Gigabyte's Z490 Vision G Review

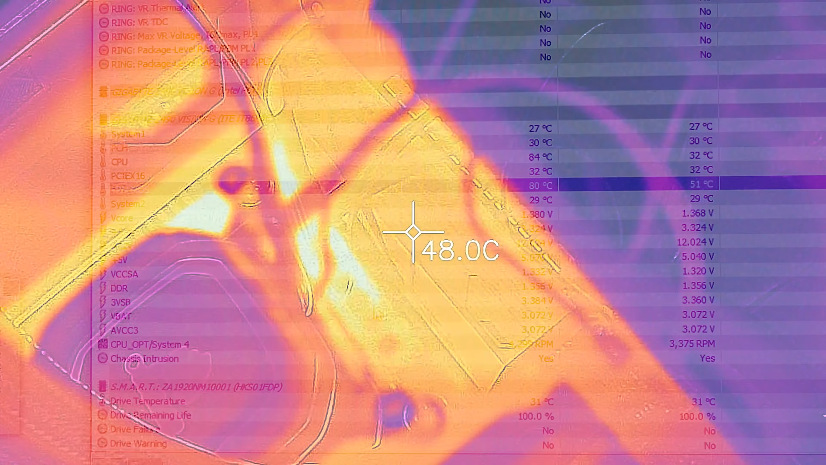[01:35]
On screen: spot 48.0°C
This was maximum temperatures, by the way, in a 23 degree ambient environment.
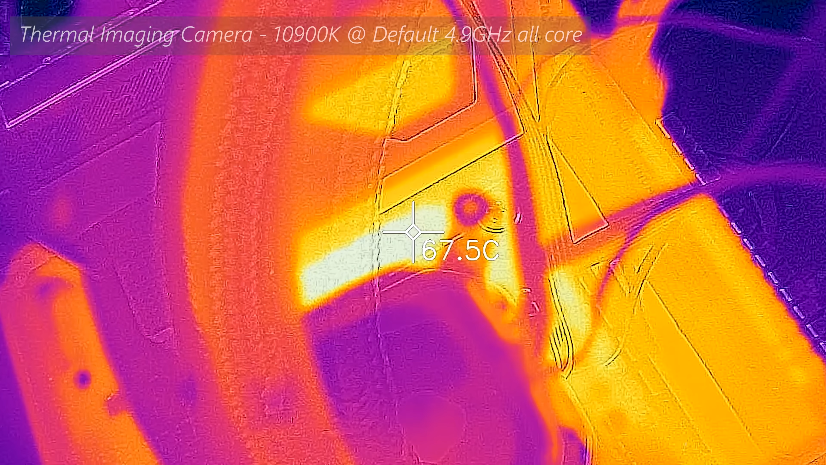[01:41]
On screen: spot 67.5°C
And then the heat sink temperatures were doing a very good job, showing that it was soaking up all the heat, and they remained just a little over 50 degrees in the test. So basically, out of the box,
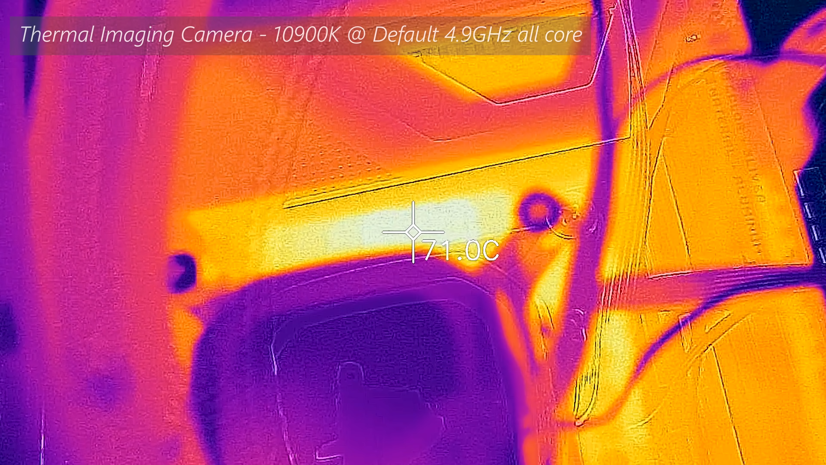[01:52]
On screen: spot 71.0°C
this thing is going to be geared absolutely fine towards handling a 10900K, taking it to 4.9 gigahertz all 10 cores.